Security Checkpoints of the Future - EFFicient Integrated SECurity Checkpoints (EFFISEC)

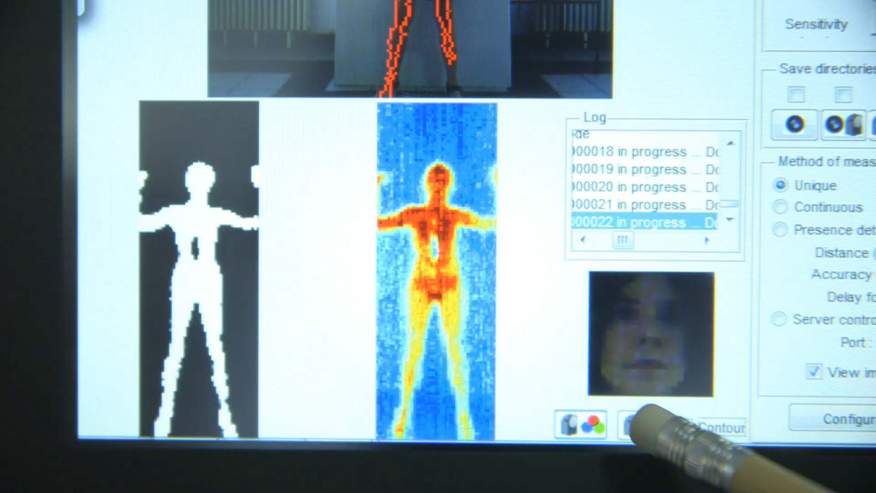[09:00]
Here you can see that the radiometric camera has automatically